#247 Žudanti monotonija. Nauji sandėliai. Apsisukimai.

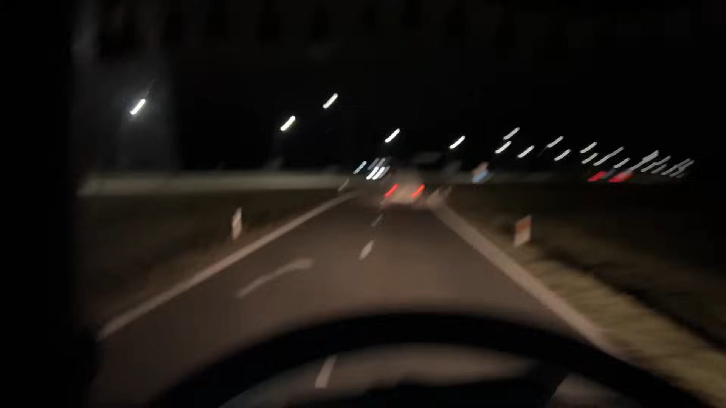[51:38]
9:08. Neblogai, ne? Ir liko bendro 20 minučių vairavimo. Nu, jie nužodžiu, kad patirbėti, kaip ne penktadienį, kaip kokį trečiadienį, antradienį. Stipriai pavarau į aikštelę, sustoju ir žiūriu sausą, kaip Kaune nelyja, nieko, reikės palys tą pačią susitepti. Priekabas jau kaip ir laikas, prieš 3 savaitės tepiau.
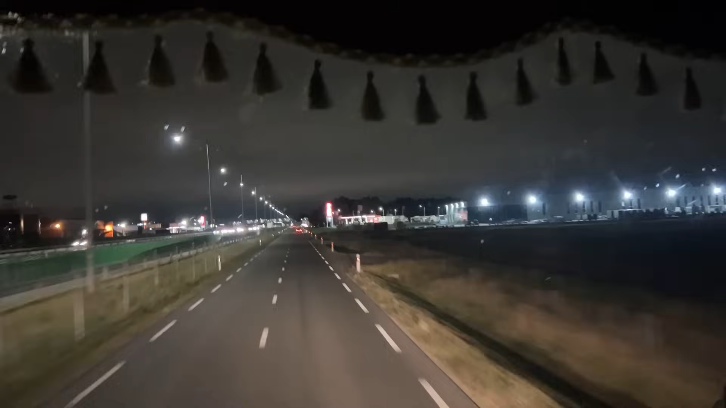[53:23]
Mačiau, ten fūra stovėjo vienoj vietai. Tai dabar važiuojam, pasižiūrėsim, ar jinai ten įsistūmė, ar neįsistūmė.
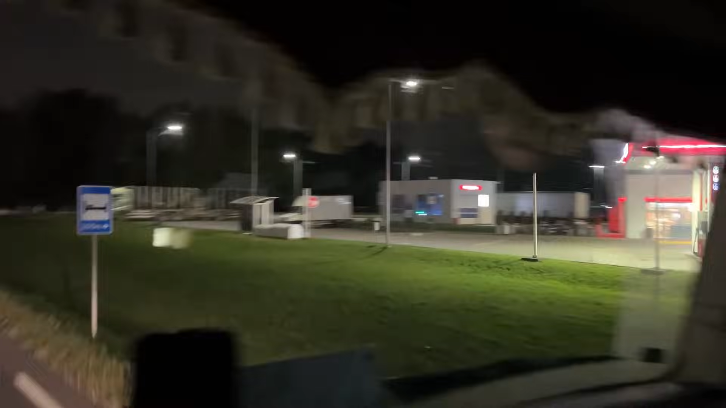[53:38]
Šis skriduoj, neįsistūmė, va jinai sustojus. Ta vieta laisva ir dar lengviai insistumsiu, kaip sakyt.
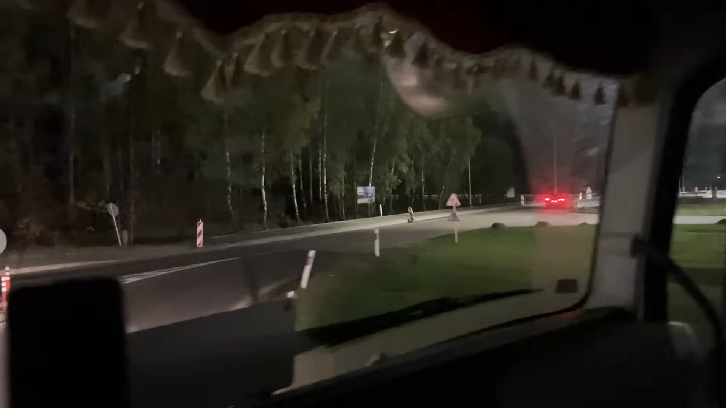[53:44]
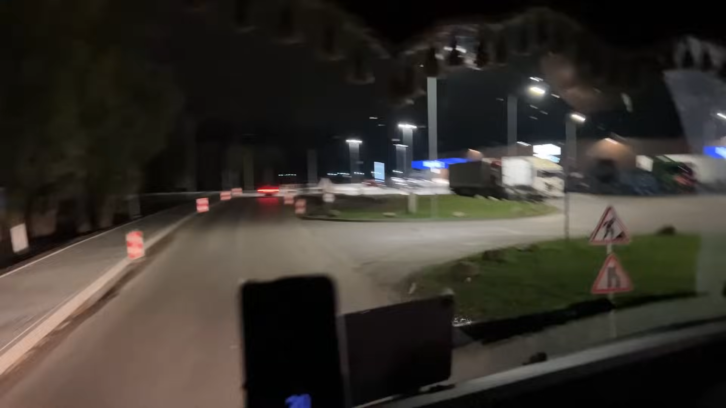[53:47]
O tai tau pasisekė. Gerai, drožiam į vietą.